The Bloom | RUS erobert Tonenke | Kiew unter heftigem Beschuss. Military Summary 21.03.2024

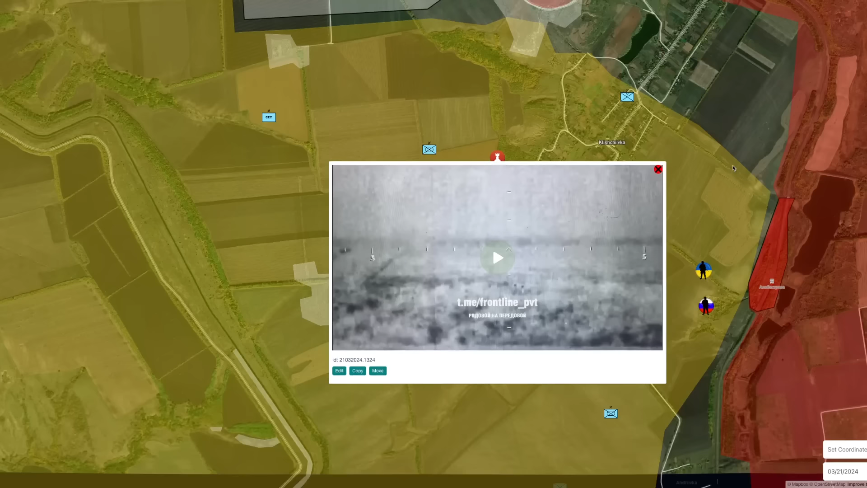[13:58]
Und aus Klischiefka haben wir ein Video erhalten, wie die ukrainischen Stellungen in den Wäldern hier bombardiert werden. Hier sehen wir das, wie die Artillerie einschlägt. Erste, zweite, vier, fünf Einschläge hatten wir dort, wie ihr sehen könnt, rechts im Video.
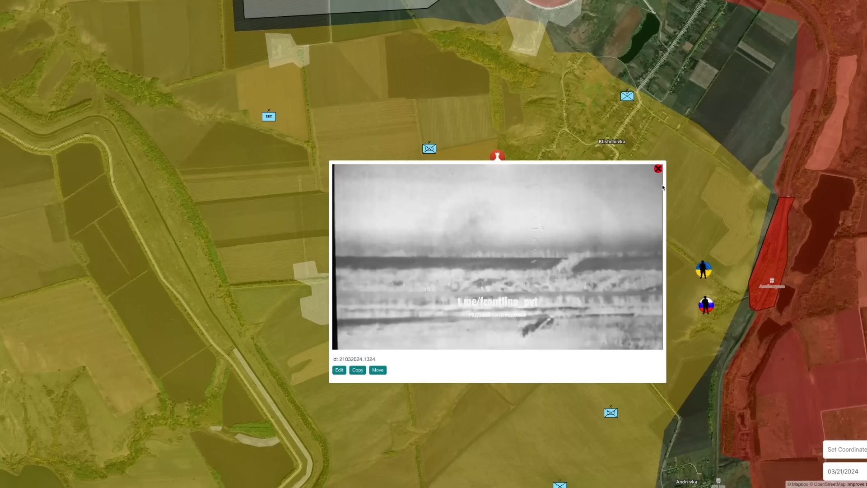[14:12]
Und eine wichtige Information, das russische Verteidigungsministerium hat bestätigt, dass die Eisenbahnschienen östlich von Klischiefka eingenommen wurden.
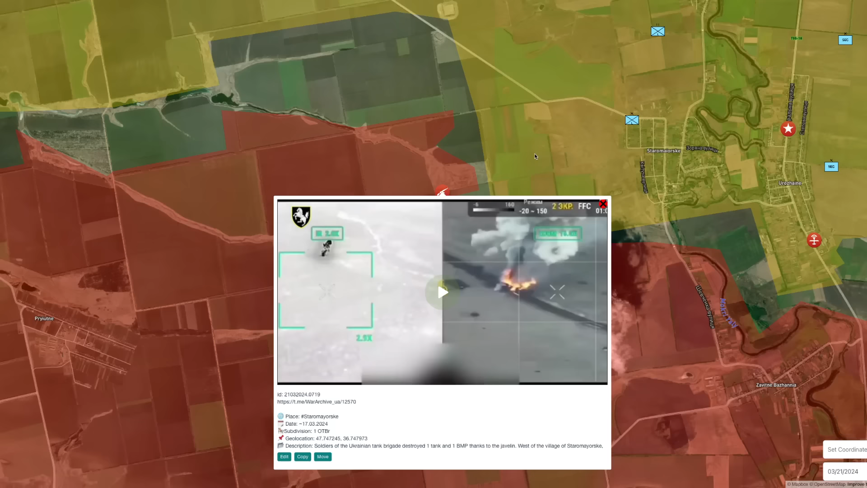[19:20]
Und dann haben die ukrainischen Streitkräfte ein Video veröffentlicht von einem Angriff der russischen Streitkräfte.
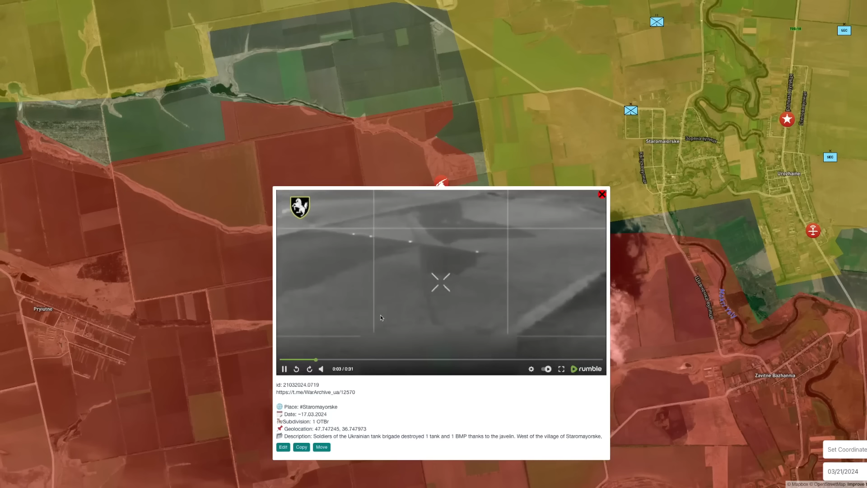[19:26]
Das Video ist jetzt schon ein paar Tage älter.
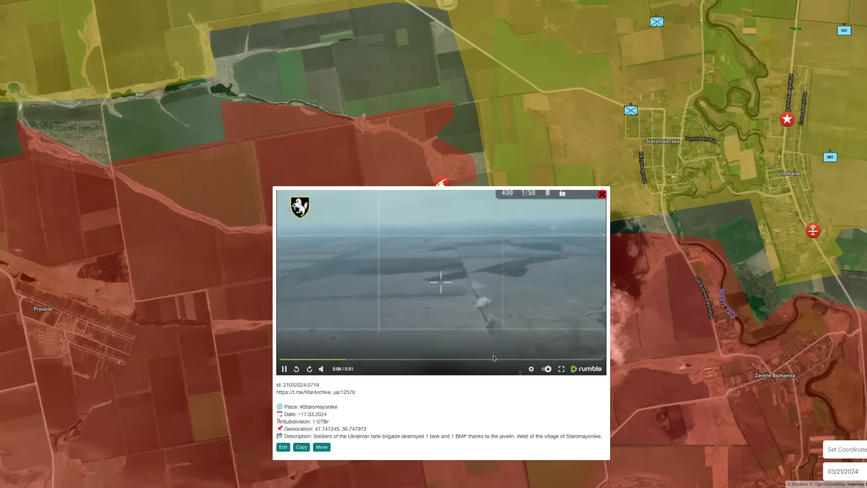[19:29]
Vom 17. müsste das sein. Hier haben die Russen, also das ist der Fortschritt der russischen Streitkräfte, wie der entstanden ist, höchstwahrscheinlich.
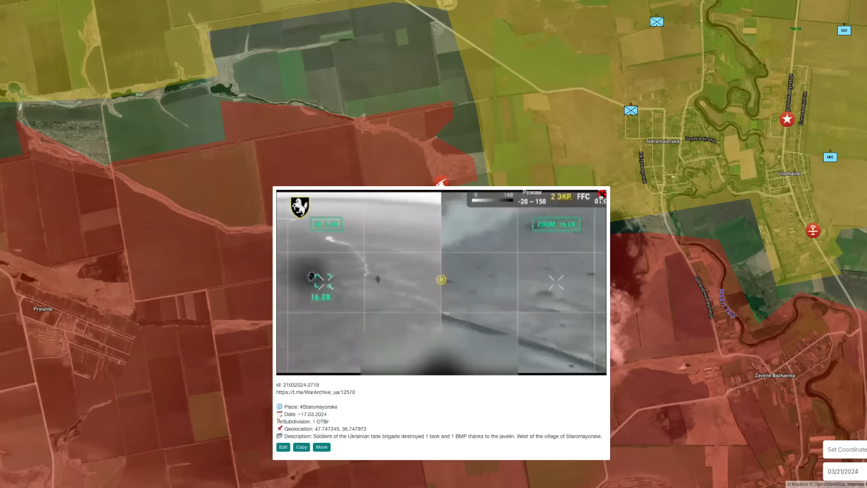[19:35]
Und dort sehen wir, da ist eine Kolonne von Panzertenfahrzeugen und Panzern unterwegs.
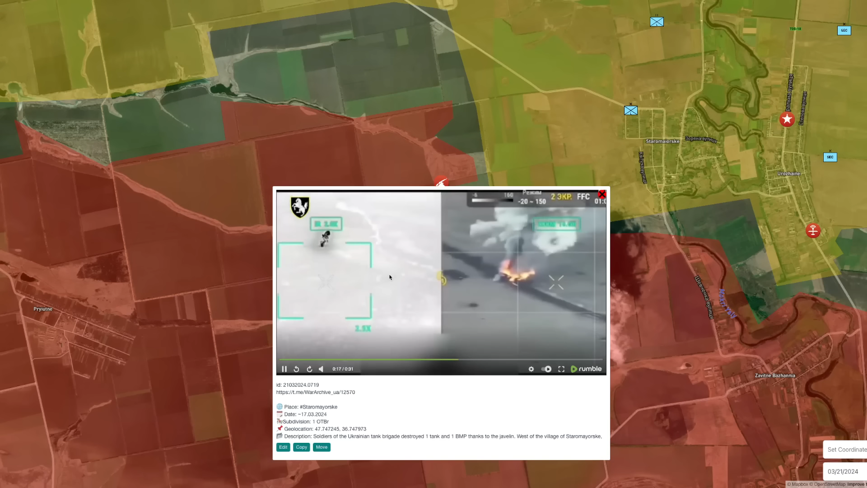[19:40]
Und diese wurden von den ukrainischen Streitkräften bombardiert. Und einige Fahrzeuge wurden auch zerstört in diesem Clip hier.